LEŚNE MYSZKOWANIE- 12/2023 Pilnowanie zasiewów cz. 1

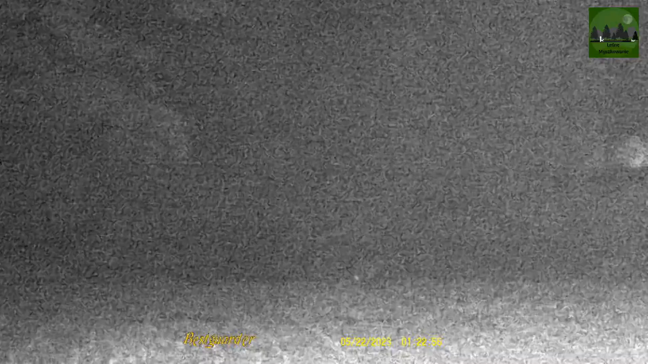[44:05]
Całkiem co innego, to nie jest ta lożki.
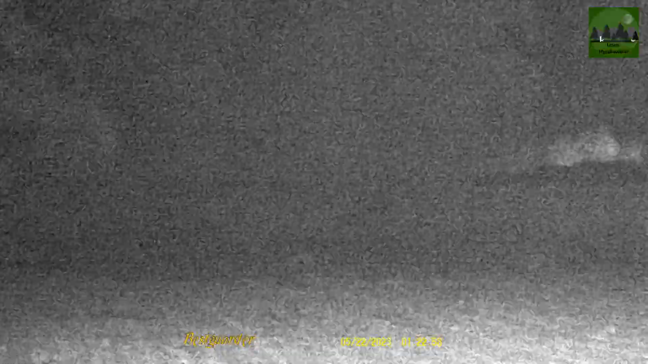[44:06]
Jest jakaś wataszka. No dobrze, podchodzimy je dalej, próbujemy. Na razie niech sobie buktują, a my spróbujemy podejść bliżej.
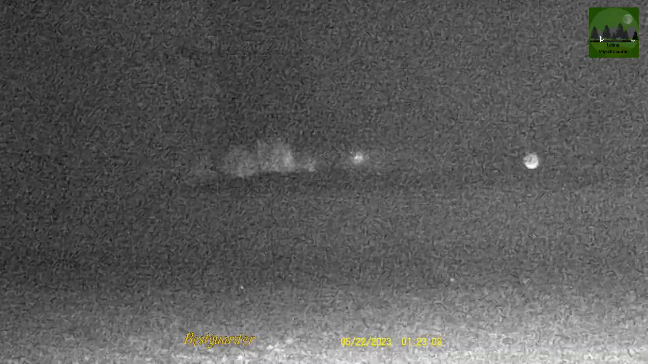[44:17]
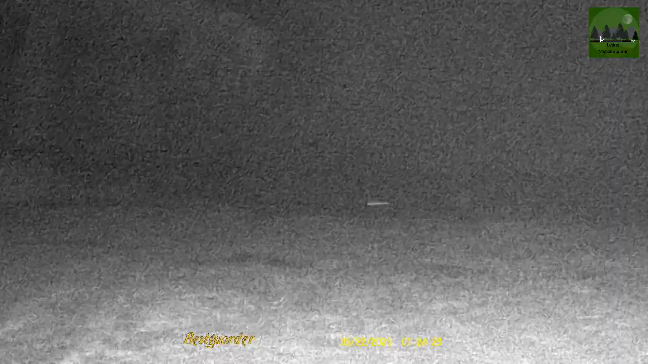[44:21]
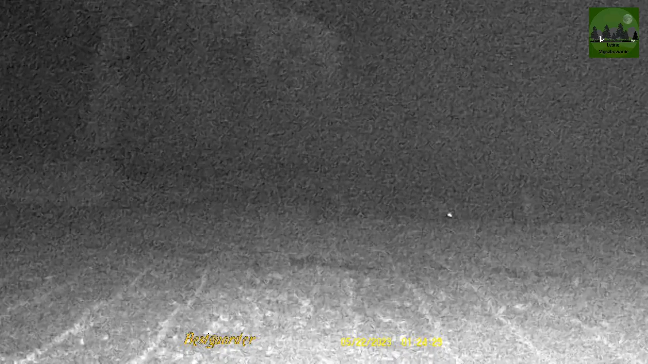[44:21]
Jesteśmy coraz bliżej. Także tu już widać trzy dziki.
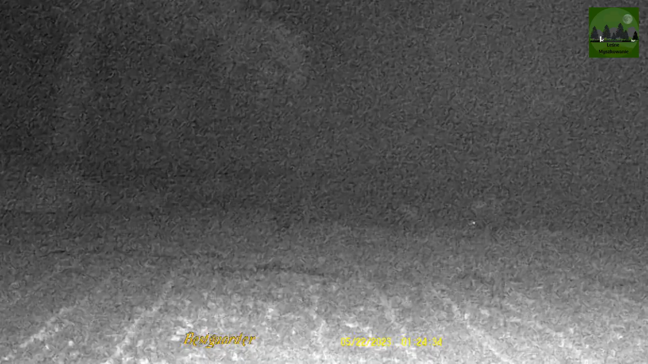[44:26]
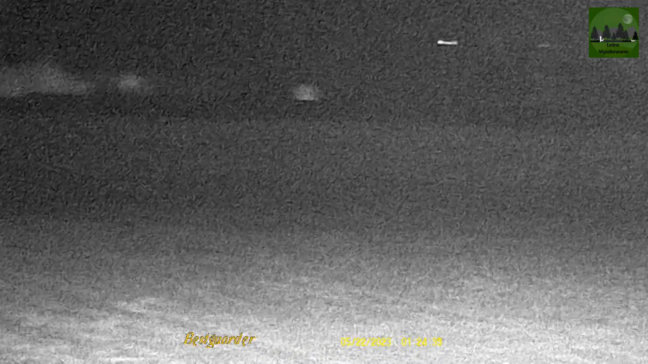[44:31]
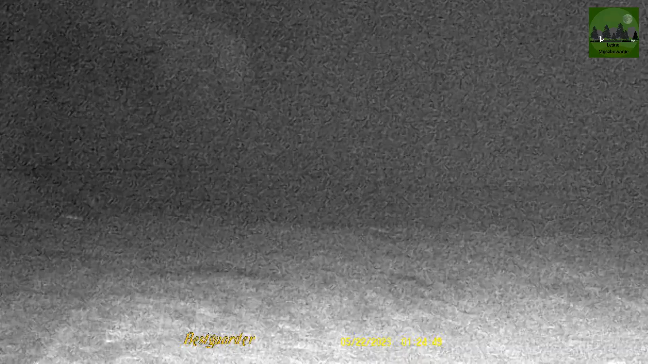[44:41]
Z tyłu są dobre. 3, 4, 5.
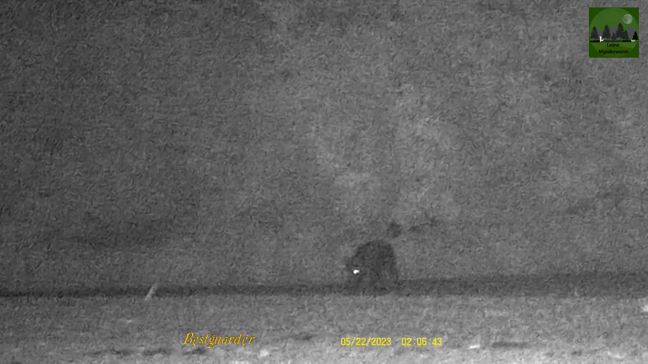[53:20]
dzika. Czy to jest ten, który był na początku?
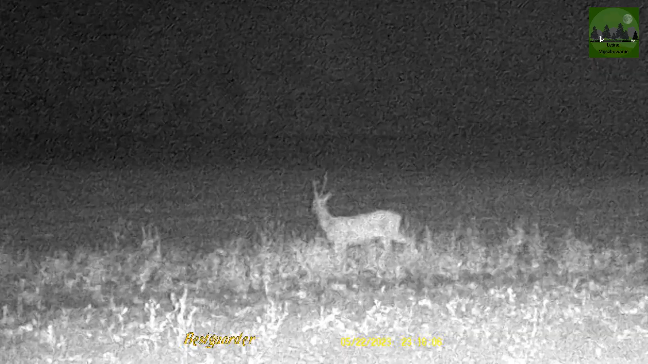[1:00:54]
Rokacza. Kurczę, wygląda jak taki selekcyjny nawet. Zobaczmy, co to za gość. Niech podejdzie bliżej, a jak najbardziej selekcyjny. Zobaczycie ułożenie tych narostków.
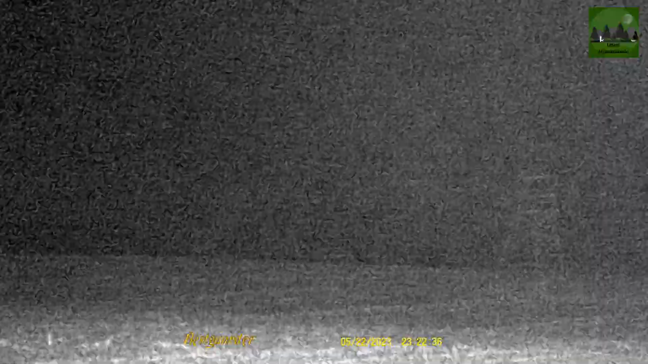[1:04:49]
O kurde, chyba już są dziki.
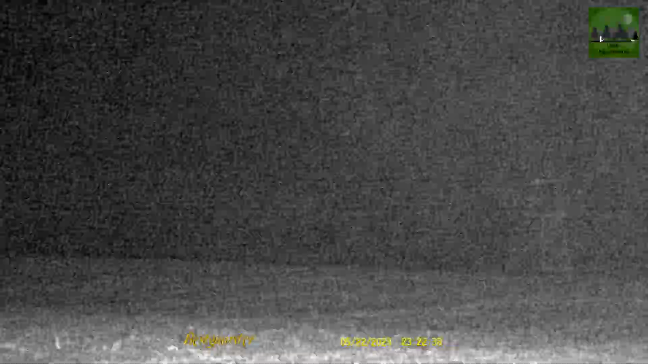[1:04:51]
Pod samą zwyżką. Ale jaja.
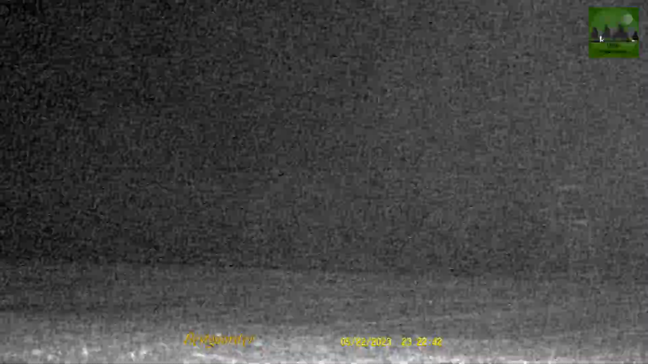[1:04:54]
Dobra, to zbieramy się, idziemy do przodu. Tak, dziki są.
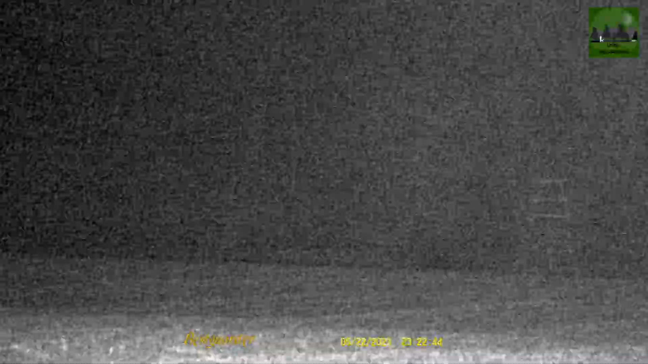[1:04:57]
Idziemy. A nie mówiłem, że dziki są?
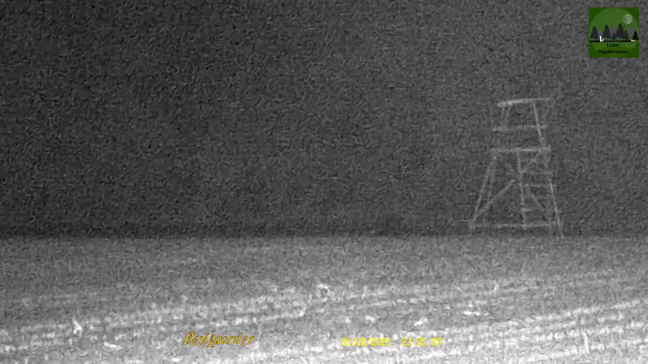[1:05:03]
To chyba są te lochy. Chyba, że ten pojedynek z wczoraj.
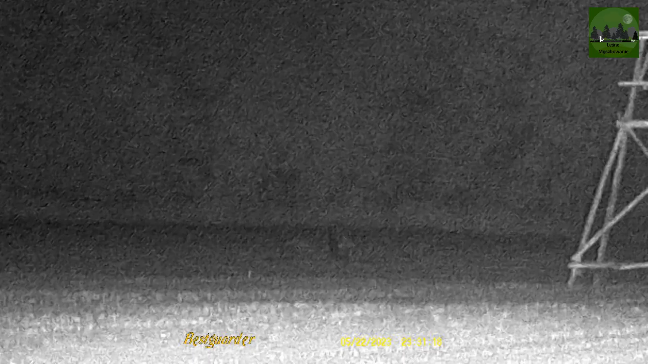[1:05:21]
No to mamy znowu lochy z pasiakami. Tam jest locha.
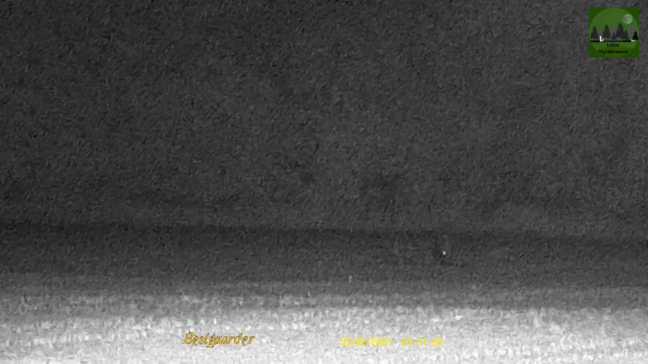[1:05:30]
I tu jest locha z pasiakami.
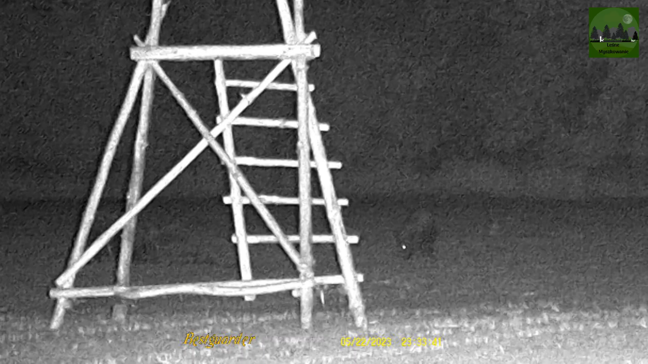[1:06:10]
Ale buktuje, kopię dołę, zaraz gonimy ją. Dobra, idziemy gonić, bo to szkoda czasu.
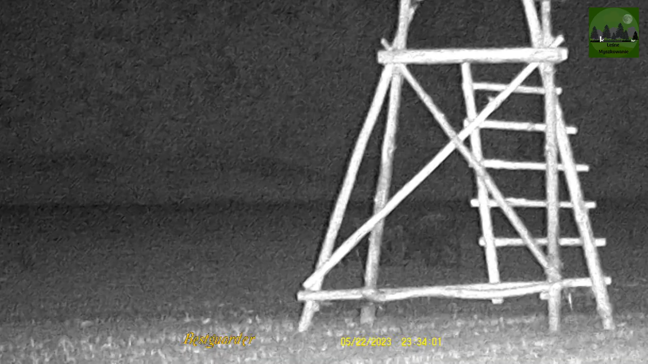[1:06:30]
Dlaczego ona kopię dołę? Buktuje, że pasiaki są. Jeszcze sraluchy. No ale buktują i robią szkodę. Dobra, gonimy.
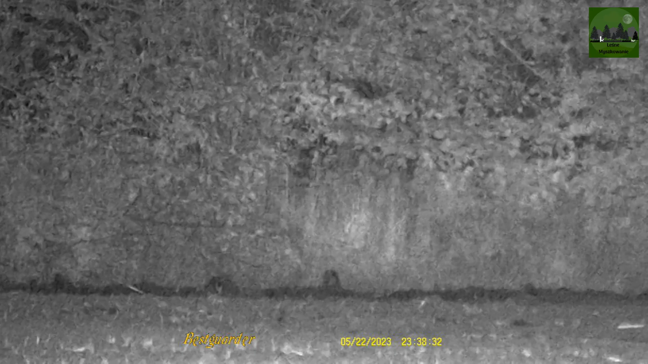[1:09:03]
No, nie porządek. Troszkę szkód narobiły.